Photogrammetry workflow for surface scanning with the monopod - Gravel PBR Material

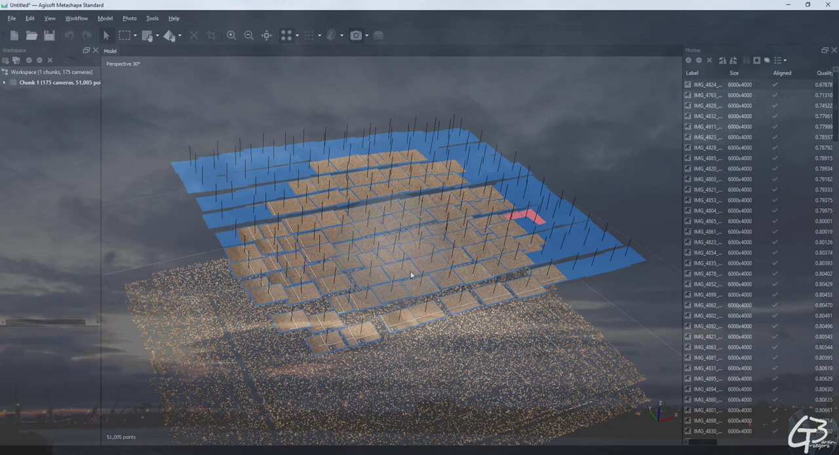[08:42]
All aligned images are marked in align column with a tick. As you can see all with even the crappiest one were aligned.
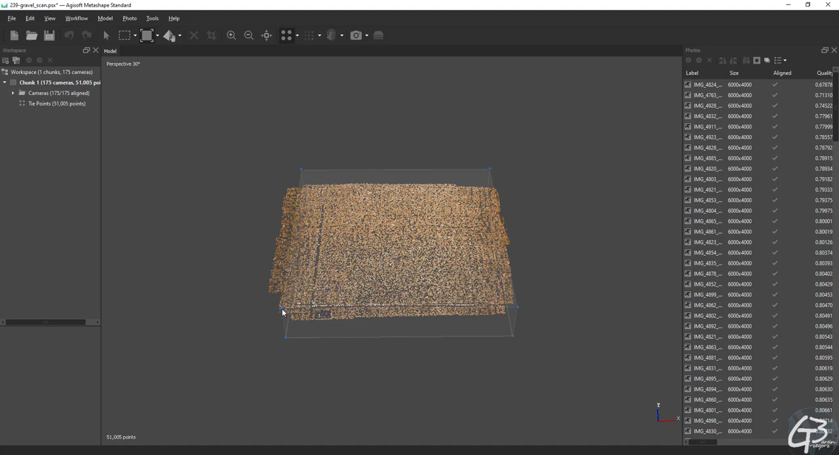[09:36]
And when done lets proceed with the full 3D reconstruction using depth maps as source of data.
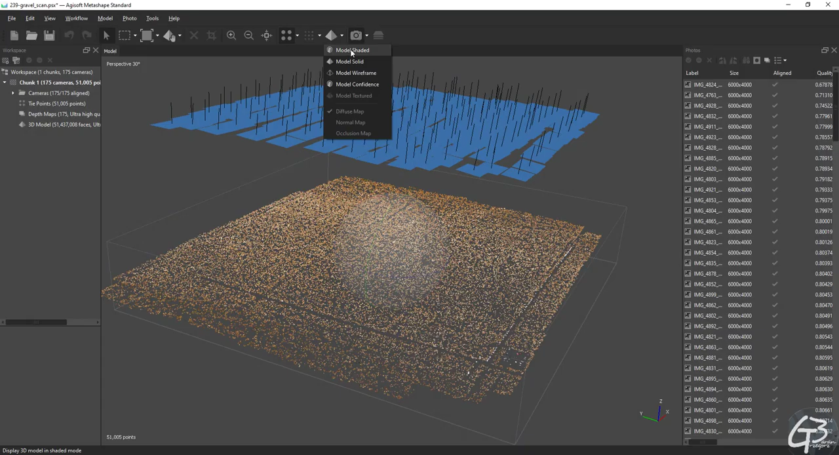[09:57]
model with the color information stored in vertices. In this case I use vertices to store color information just to get better context
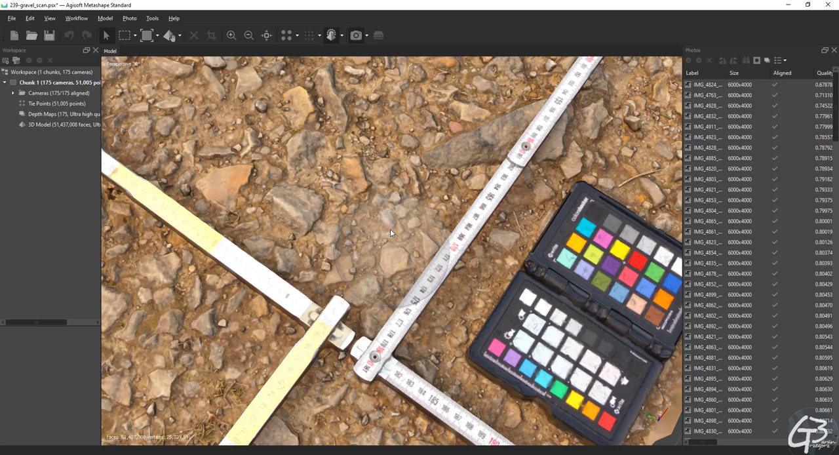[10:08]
preview when defining a low poly coverage in zebras later.
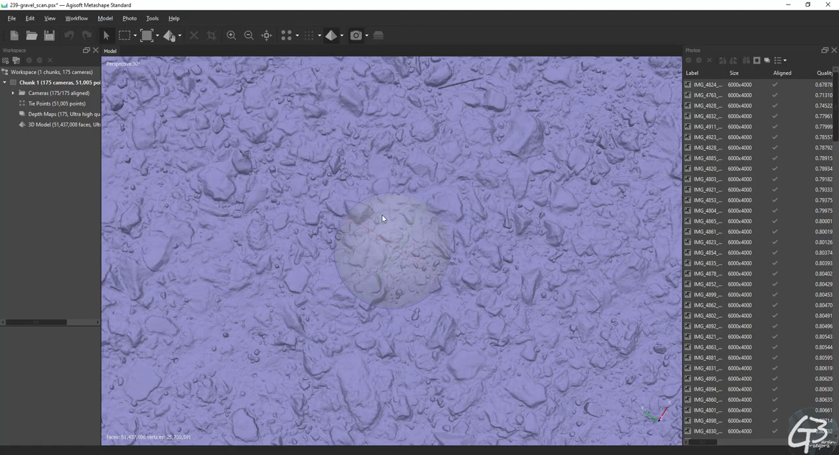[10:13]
To roughly check their construction quality Metashape offers a model confidence tool. This is a heatmap type preview
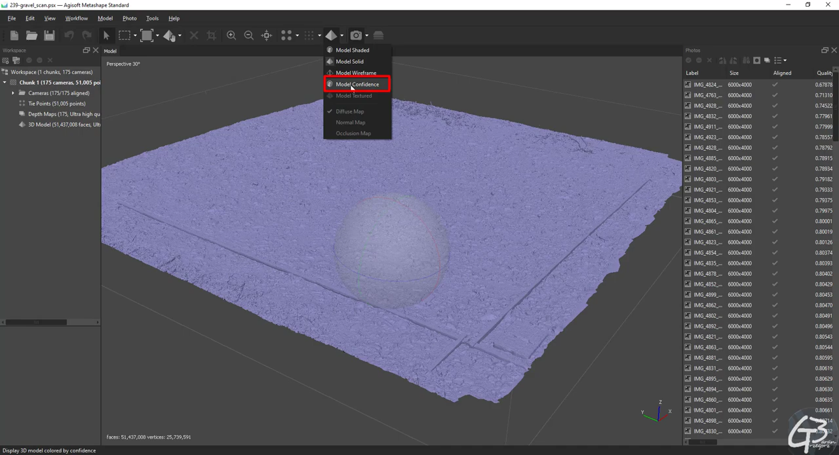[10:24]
which basically informs us how many depth maps were used to generate the points of polygons in certain areas.
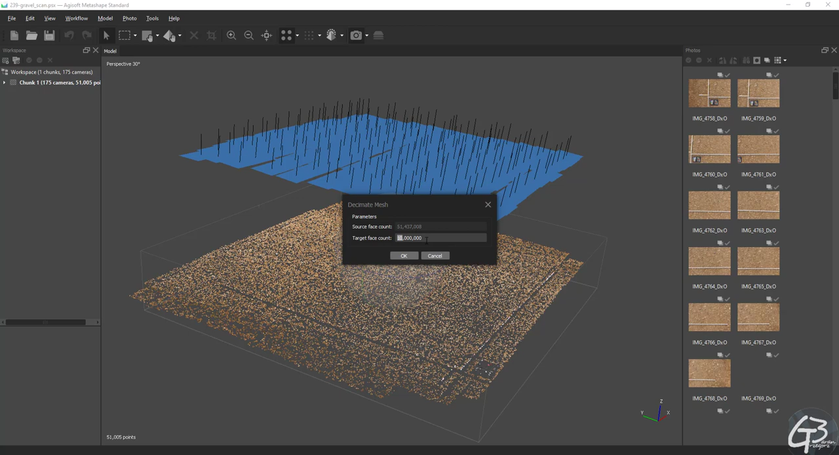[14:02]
To fix this lets jump back to the Metashape and decimate our high poly model to about 10 million.
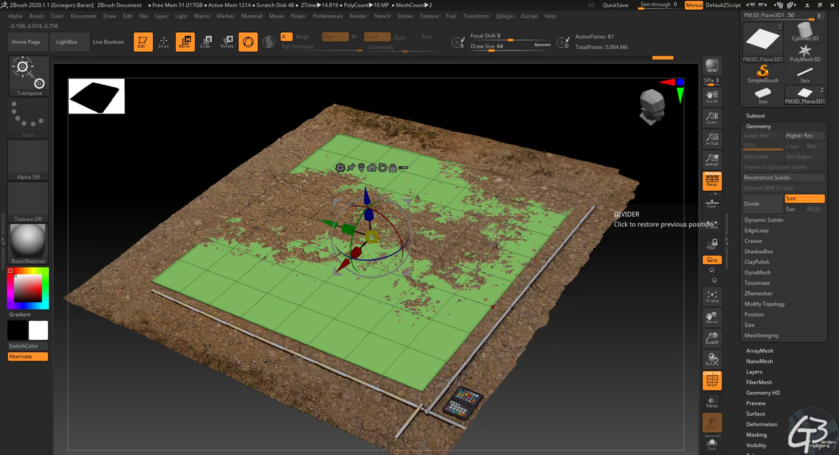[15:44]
It should follow the main surface shape and curvature but shouldn't follow surface details as this should be handled by the height texture itself. When the low poly density is set
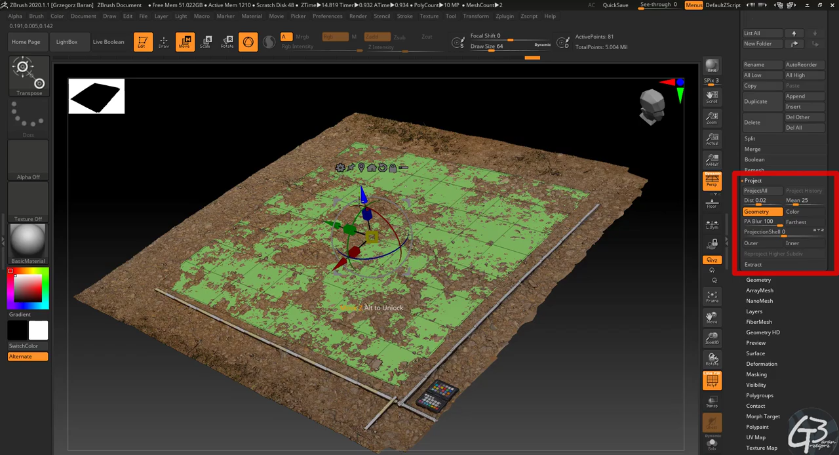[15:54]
I use a projection tool to make sure it is well aligned.
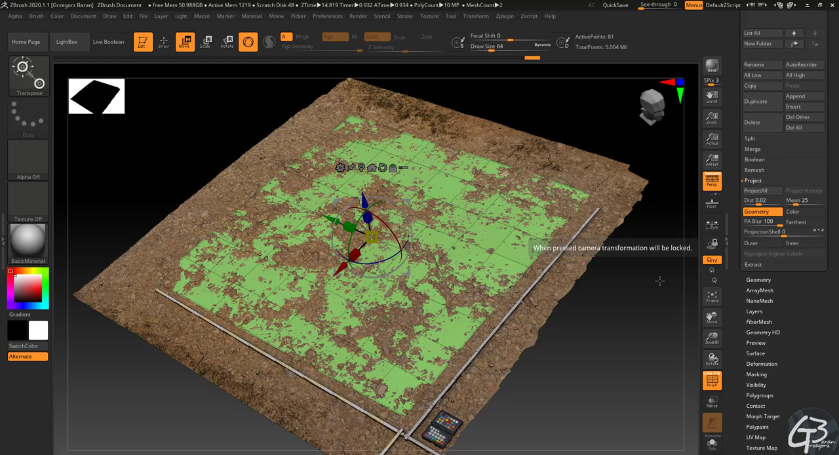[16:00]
For the ground surfaces the main surface should be aligned with the ground level. This way everything what is below this plane will be darker to 0.5 on the height map and everything what is higher will be brighter.
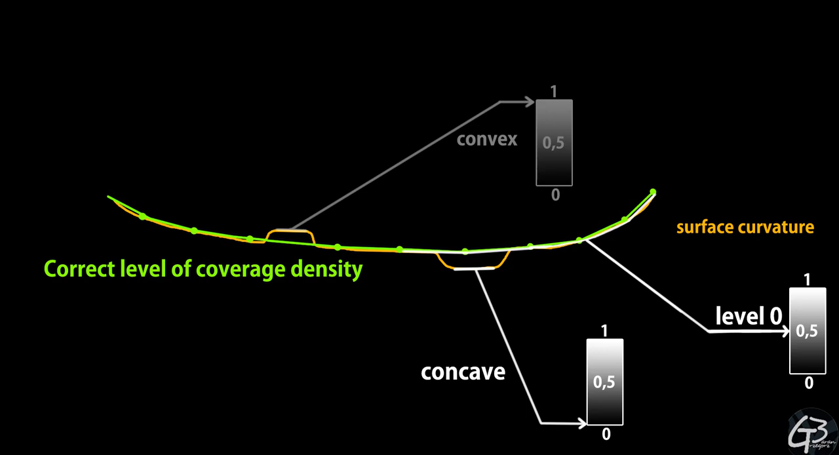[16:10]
The middle value which is 0.5 for float or 128 for RGB should be considered as a level 0.
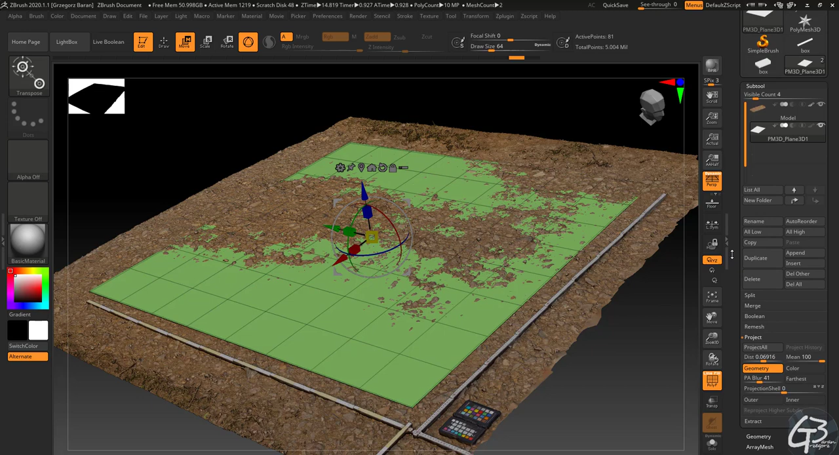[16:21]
Following that rule for the height map matters especially when we consider any material blending and mixing in a future.
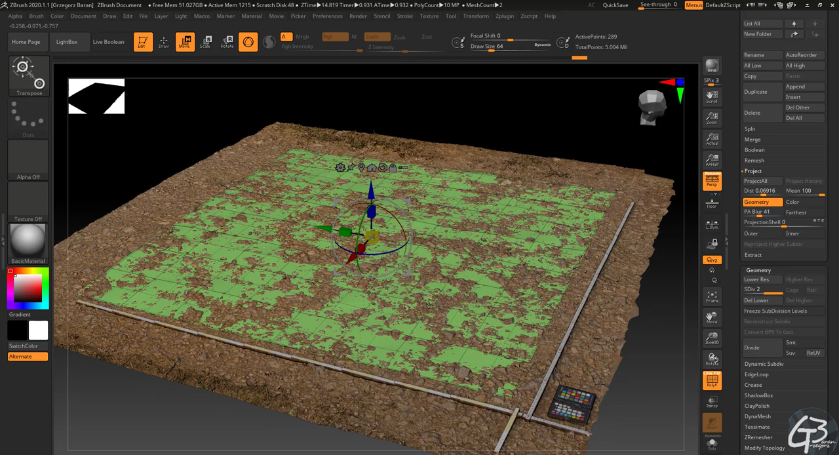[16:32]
The plane 3D is initially auto UV mapped in ZBrush. If it is not we need to UV map it to cover full 1 to 1 UDIM space before we bake anything.